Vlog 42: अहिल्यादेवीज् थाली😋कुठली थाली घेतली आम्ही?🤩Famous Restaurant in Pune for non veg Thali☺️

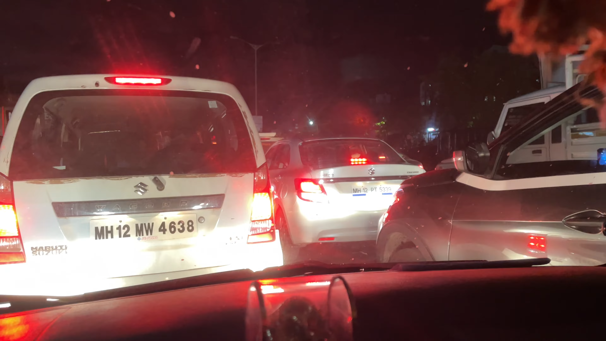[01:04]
बघा पुण्याचं ट्रॅफिक, गेले 10 मिनिटं झाले आम्ही अशाच ट्रॅफिक मध्ये चाललोय.